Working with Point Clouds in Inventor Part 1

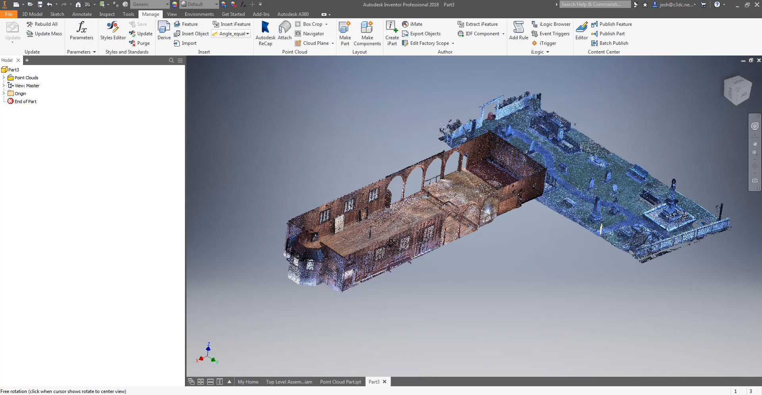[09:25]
If you have processed a point cloud as discussed at the end of our last recap tutorial and
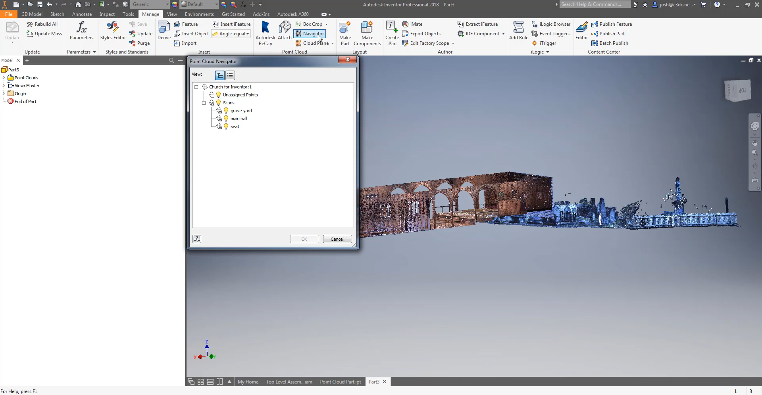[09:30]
have imported your own RCS point cloud files you will see those down here in the scan locations where you can turn them on and off. You will also note that Inventor handles this point cloud much better as there is far less data for it to handle.
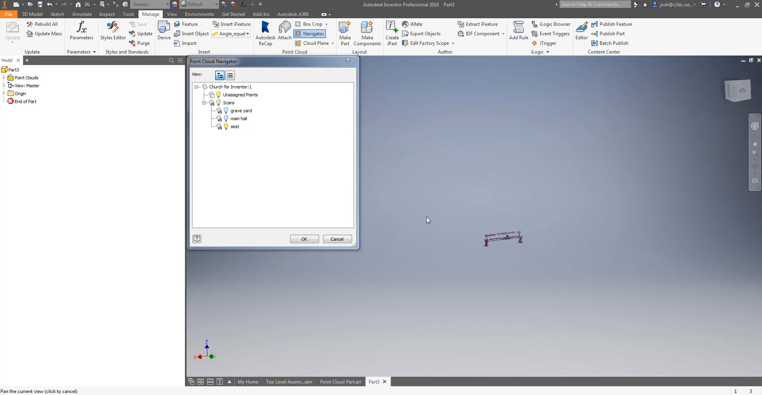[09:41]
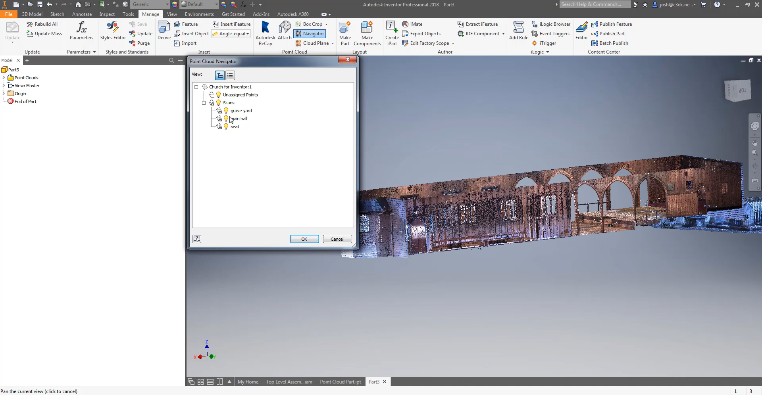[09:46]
While this is useful on big projects it is not necessary on any project. Like all other commands in Inventor you do get used to cropping your point cloud very quickly and it becomes second nature after a little while. It's really only in extreme cases where we are working on huge data sets that we break up our point clouds for use in Inventor. This is something that we can advise you on at the start of a project if you're using us to supply your point cloud data. If you only have an RCS file attached the navigator button will be grayed out.
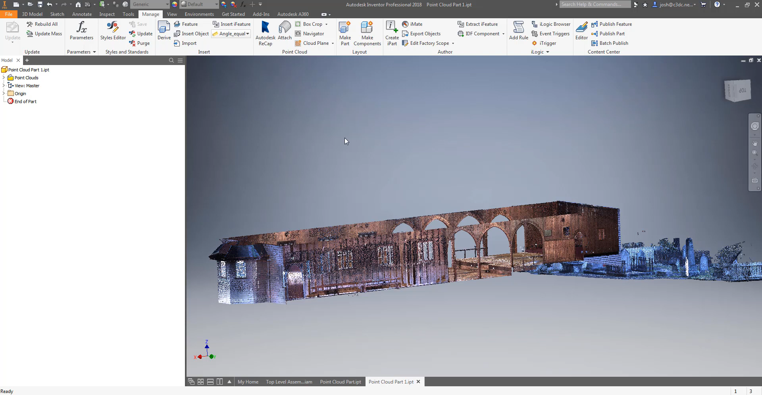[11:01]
This may be related to the size of the files that we work with typically but at the very least make sure everything is saved before you try and open the same RCP file in Recap as you have referenced in Inventor because it can cause both programs to crash. Inventor will save your point cloud in its current crop state so this may be handy to take advantage
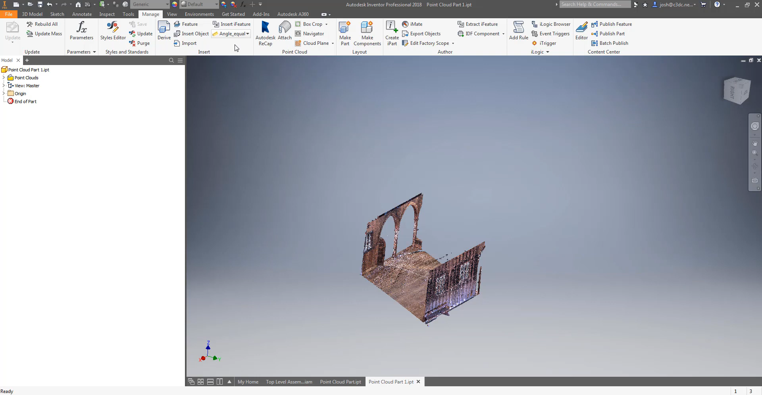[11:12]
of if your computer is struggling to open a part or an assembly that is showing a whole point cloud. However cropped point clouds don't work with view states so if you need to create a view state with a
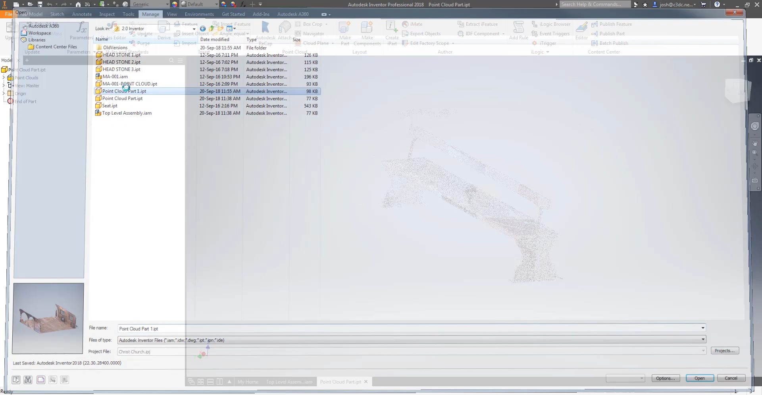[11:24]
point cloud cropped in a particular way you will need to create a new point cloud part crop it appropriately and then manipulate that part with the view state functionality.
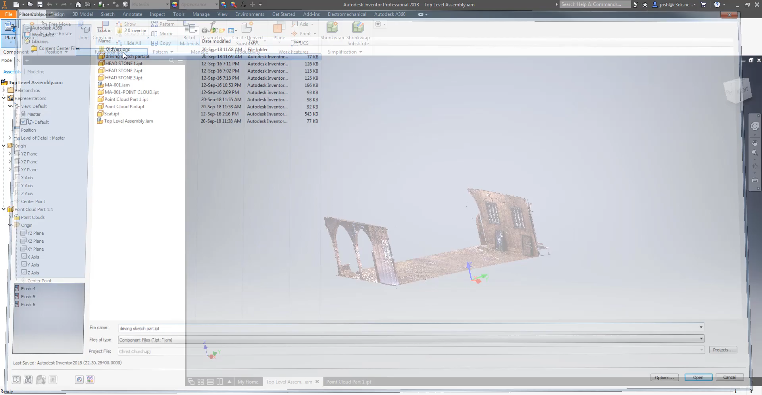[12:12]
You could do this several ways but I find the most foolproof and issue free way is the tried and true create a new part save it as and then use three flush mates or three mates in the main assembly. When working with the point clouds I prefer to mate this driving sketch to the point cloud part file planes so that there is less of a chance that any misalignment can accidentally be introduced between the driving sketch and the point cloud. But mating to the assembly planes produces the same result. Just be careful not to alter the mates of either the point cloud part or the driving sketch part.
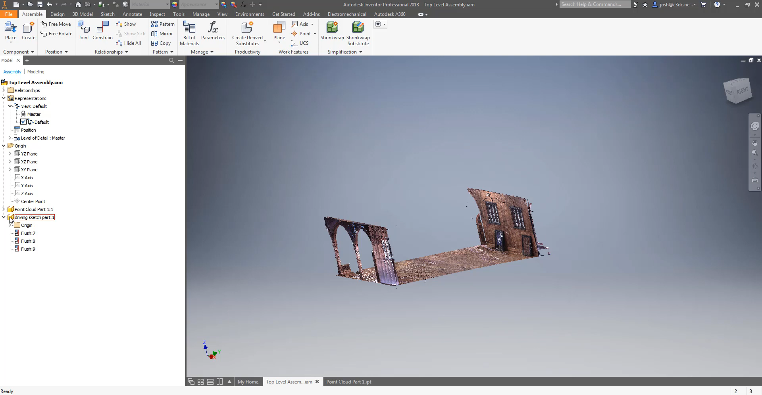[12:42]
When you have the driving sketch part in the assembly and mated double click on it to edit it from the assembly. This will allow you to use the point cloud as a reference for the following steps.
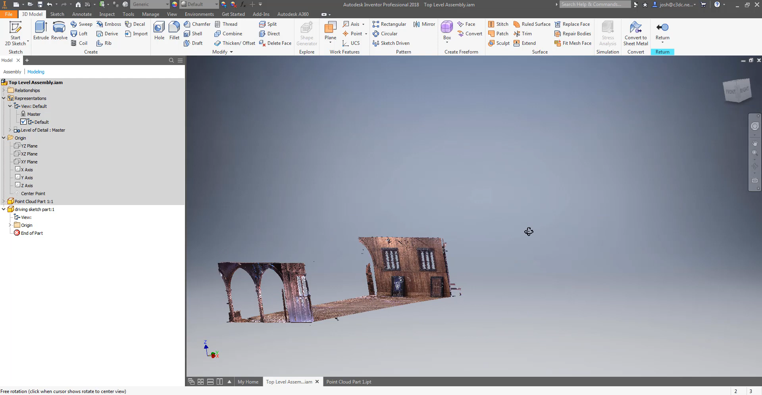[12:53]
The first thing I normally do is create a plane on a level that makes sense to have the sketch on that you will use to constrain the rest of your parts and assemblies to. This is typically a concrete or platform level in the case of a plant model or the ground level in almost all other cases. So from here create a plane off the origin plane and drag it to the right level by aligning the point cloud so that you are looking at the plane of points perpendicular to your screen.
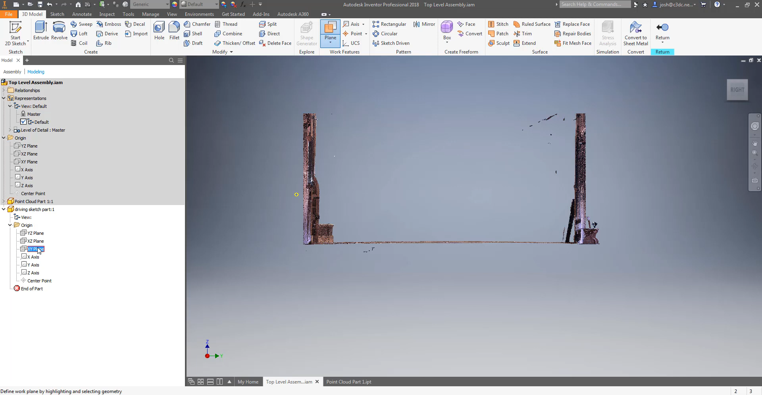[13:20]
It may help to isolate the plane you want to see by cropping your point cloud.
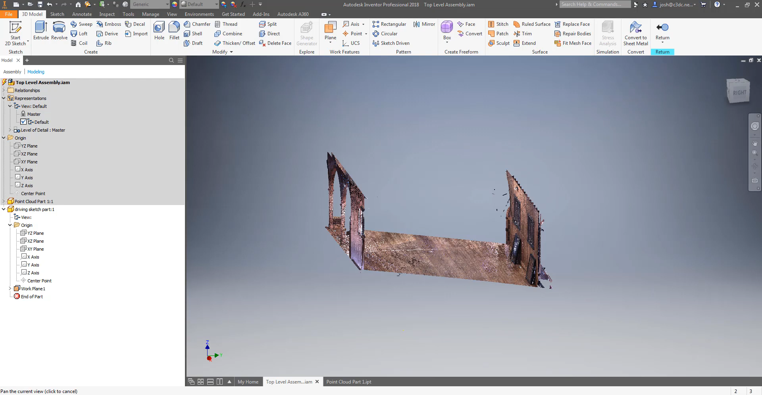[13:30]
Once you have the plane on the correct level you can simply click on your view cube to view the top of the plane and start a sketch on that plane. The first two lines will be a horizontal and a vertical line starting at the
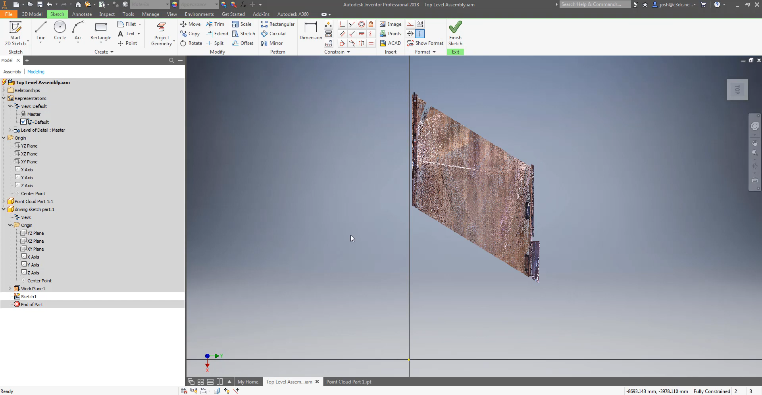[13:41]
origin point and ending roughly where you want to align your model to.
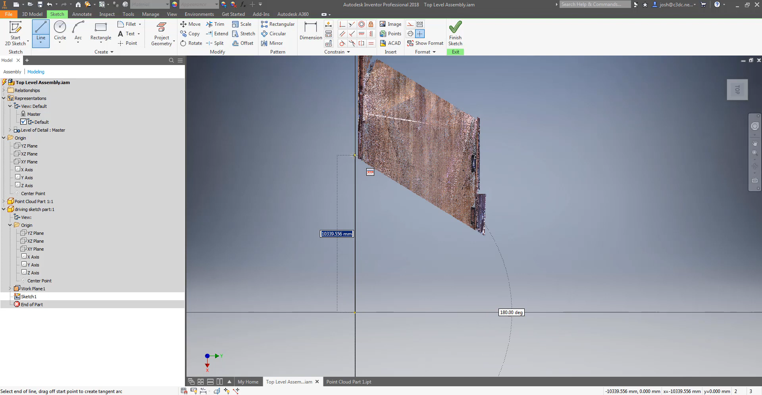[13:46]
This might be at the start of the wall or a column center. In this case we'll be using the wall as it's a bit
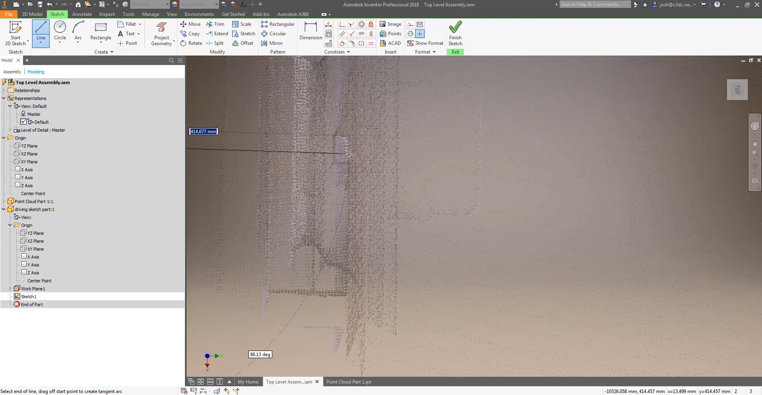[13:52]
easier to see but the process is the same for column centers. From here you will need a third line that aligns with either your wall or column centers.
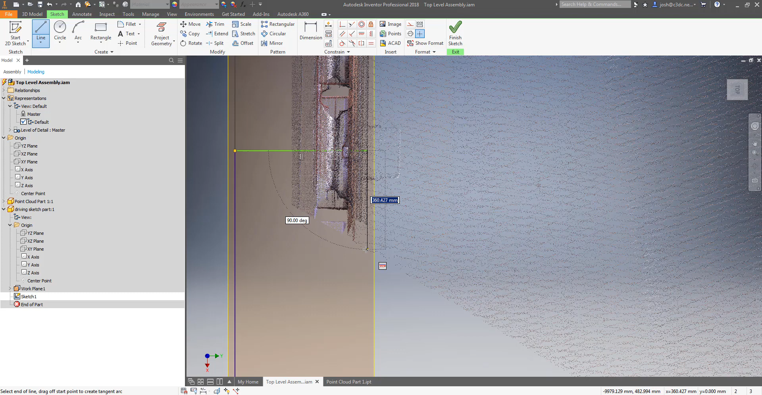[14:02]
You can do this roughly by eye and then add dimensions to lock in and refine the location of your start point. Once you are happy with your starting point is aligned you can drag the third line to get it aligned properly and then lock it in place with other dimensions.